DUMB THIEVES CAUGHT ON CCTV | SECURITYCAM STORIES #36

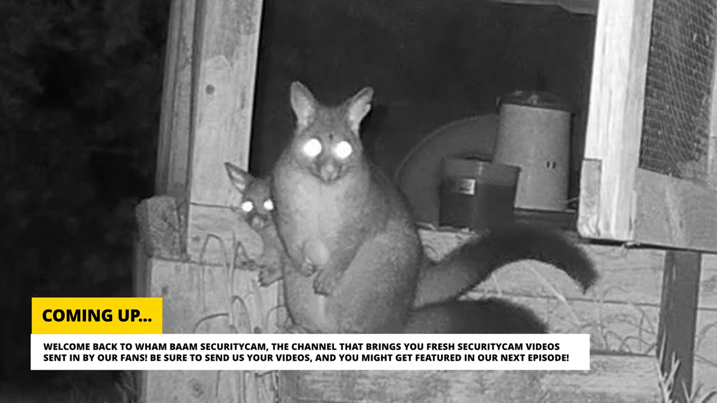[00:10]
Matt Choo Choo sent us this footage from his security cam of some suspicious activity in his neighborhood.
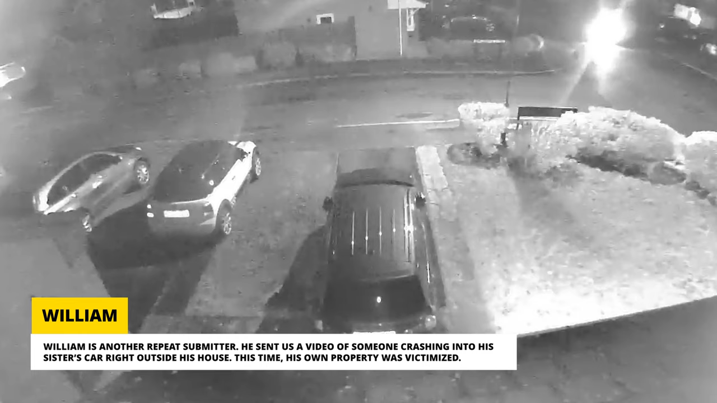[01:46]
This time, his own property was victimized.
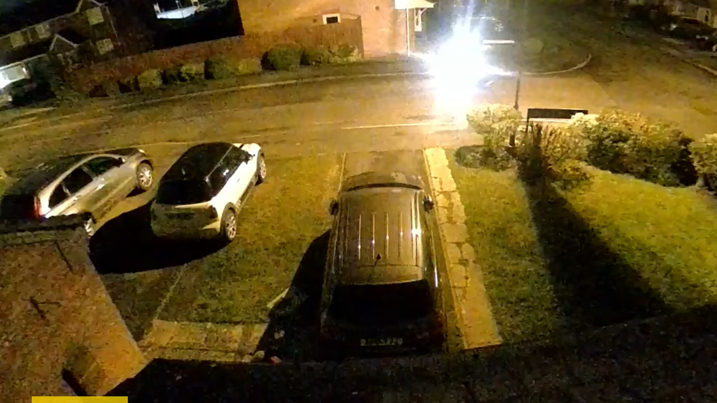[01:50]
Three guys arrived on a single motorcycle.
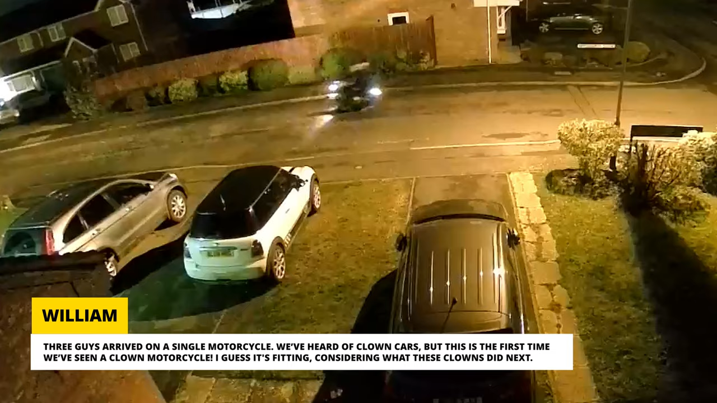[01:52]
We've heard of clown cars, but this is the first time we've seen a clown motorcycle.
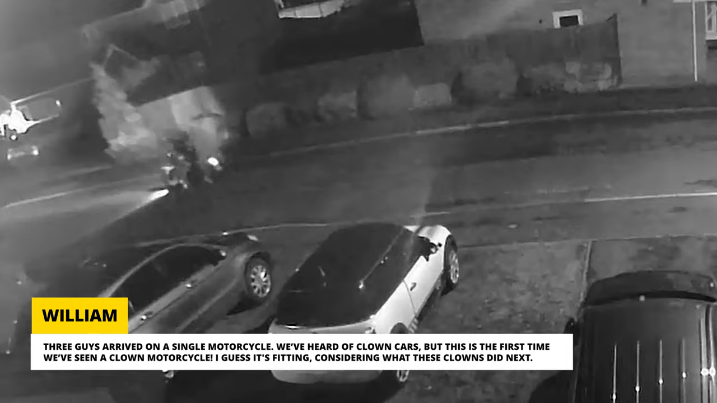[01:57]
I guess it's fitting, considering what these clowns did next.
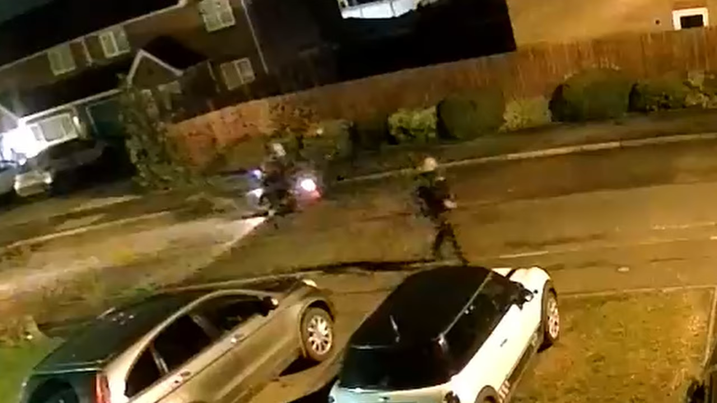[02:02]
Two of them tried to steal William's locked motorcycle. At least they finally realized that one motorcycle is too small to hold them all.
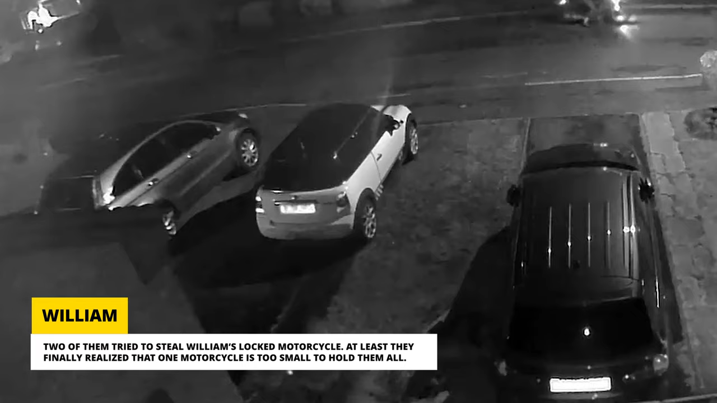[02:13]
Thankfully, it seemed like their attempted theft was unsuccessful as they walked away empty-handed. Then, one of them decided to give it another shot and started to haul the motorcycle away. William found out about the theft when seven cops arrived to inform him about it. He didn't tell us how they'd found out, but perhaps someone else had witnessed the crime being committed. The motorcycle was later found abandoned, along with another one.
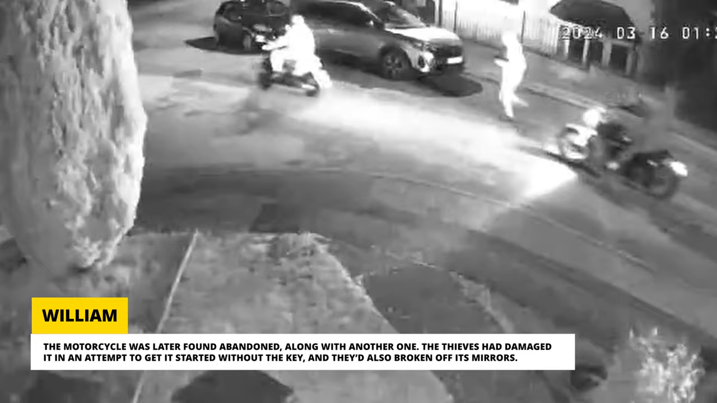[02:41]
The thieves had damaged it in an attempt to get it started without the key, and they'd also broken off its mirrors.
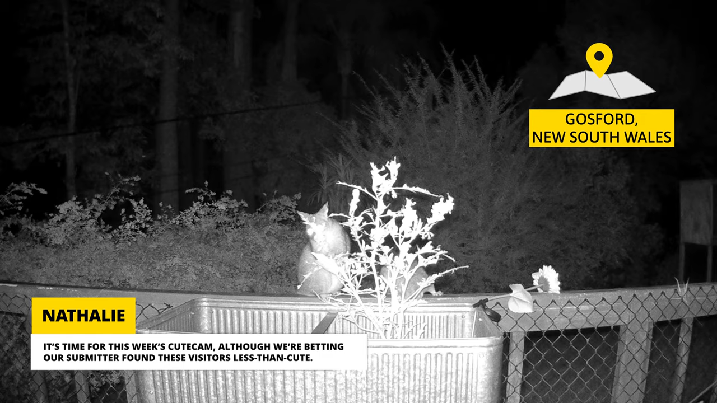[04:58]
It's time for this week's cute cam, although we're betting our submitter found these visitors less than cute.
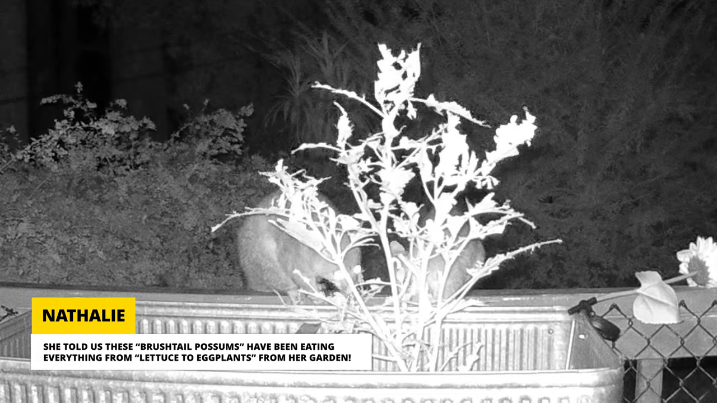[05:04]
She told us these brush tail possums have been eating everything from lettuce to eggplants from her garden.
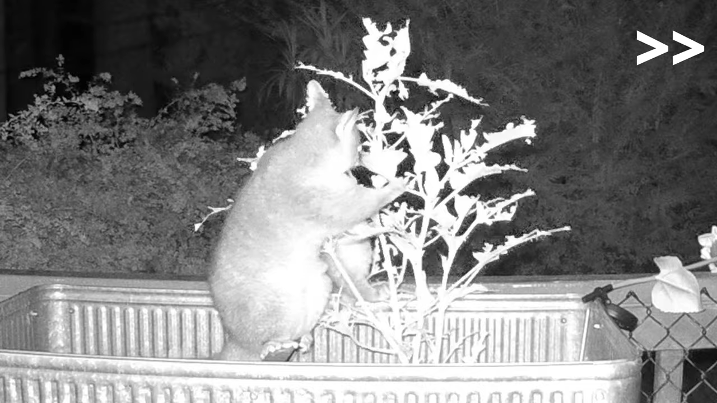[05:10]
Aww, but look how fluffy they are! Keeping up that much fluff must take a lot of
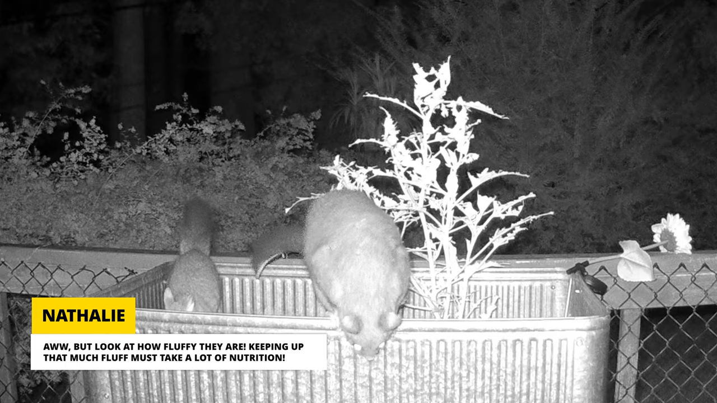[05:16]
nutrition. Not only did they eat all the veggies, they even got into the chicken coop and ate the chicken feed.
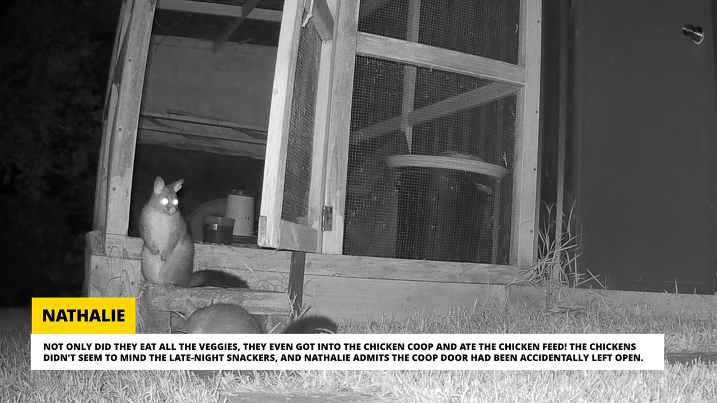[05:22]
The chickens didn't seem to mind the late night snackers, and Natalie admits the coop door had been accidentally left open. I think this one knows they're being watched, but the cameras aren't enough to deter them from enjoying the tasty vegetables.
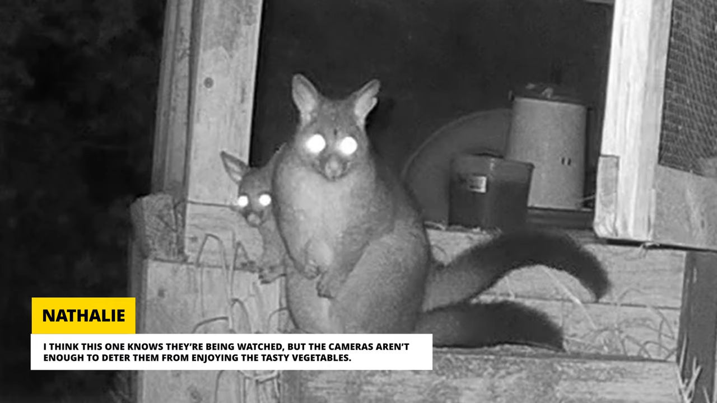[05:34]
Sorry Natalie, hopefully you can find a way to cover your garden so they can't wreak further havoc.
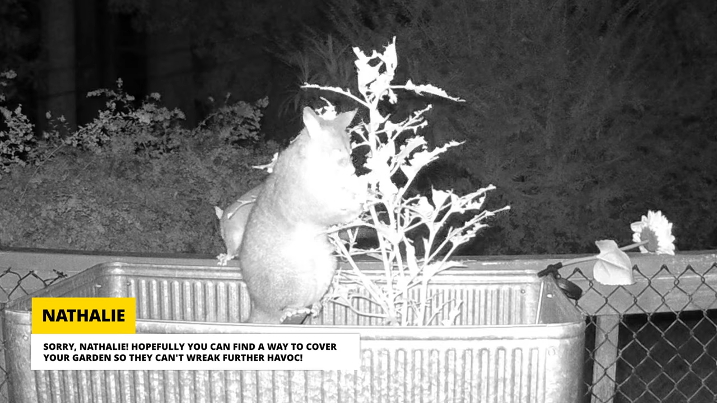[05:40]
At least they made for a perfect cute cam submission. If you have a security cam video to share with us, send it in using the link in the description and don't worry if it isn't as cute as these possums, or as destructive.